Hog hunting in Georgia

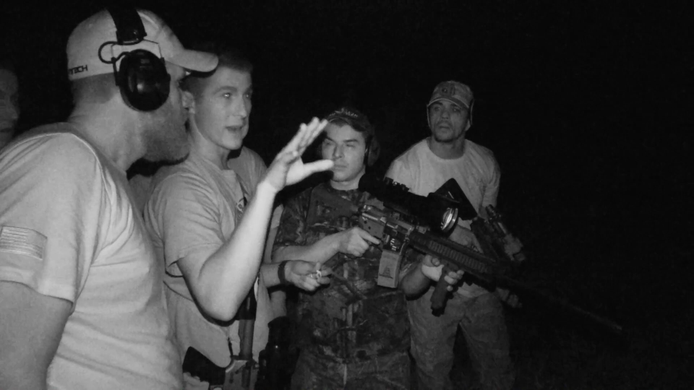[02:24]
I'm not going to be able to get super-duper close because these peanuts are loud walkin' on them
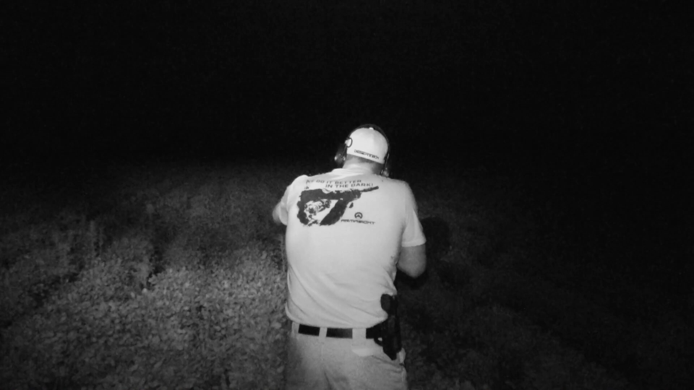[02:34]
there's still a whole little group right there y'all look at them they're all right there
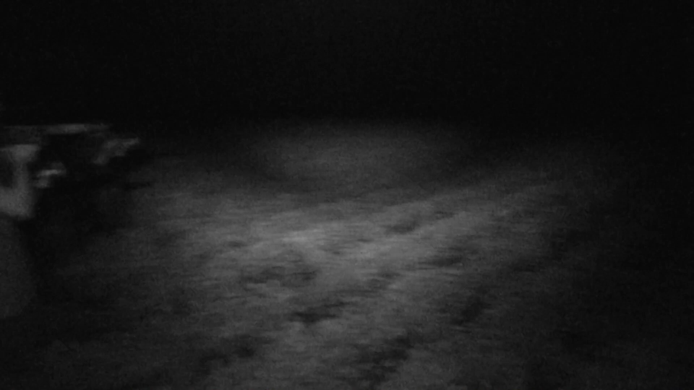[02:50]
okay good shoot nice come on you can
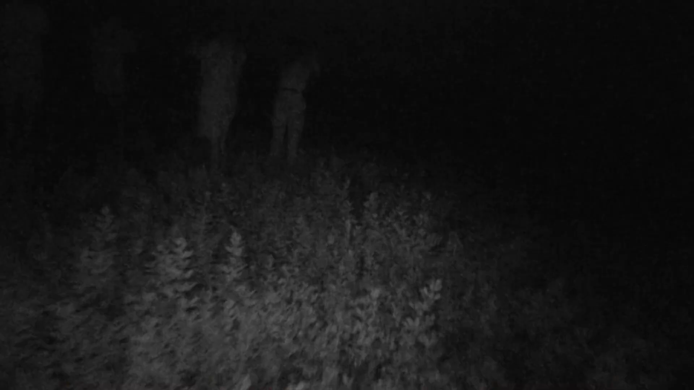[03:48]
I don't see that group anymore.
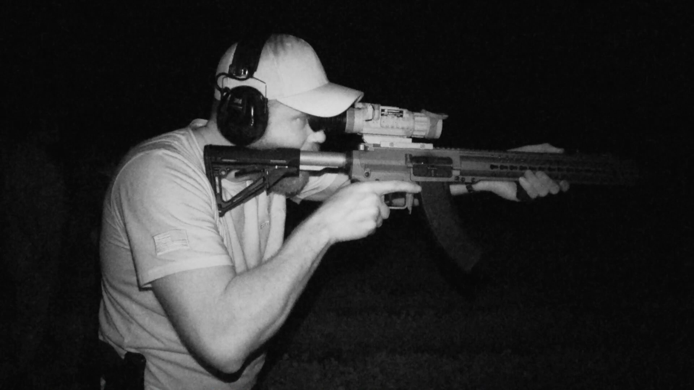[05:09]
I see some way off in the distance.
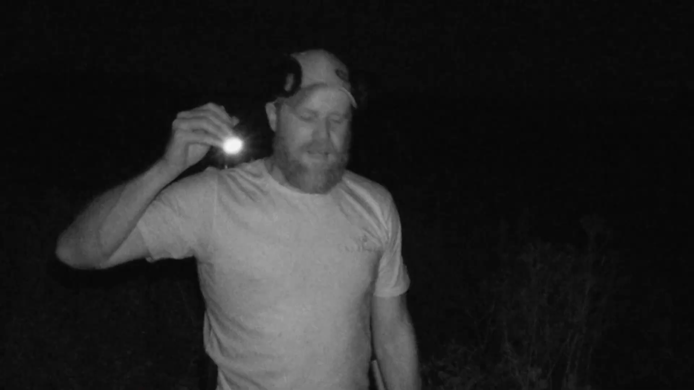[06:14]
I'm standing in a crater dug out by the pigs in the middle of the peanut field. You can see all this damage that they've done, all this turned over dirt, these holes, these ridges,
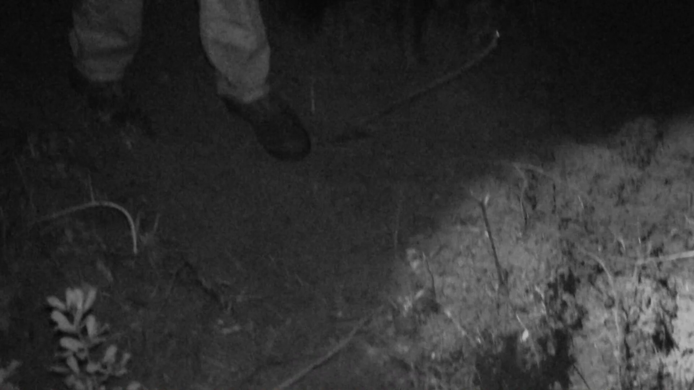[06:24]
all done by the pigs tearing up the peanut plants trying to eat them.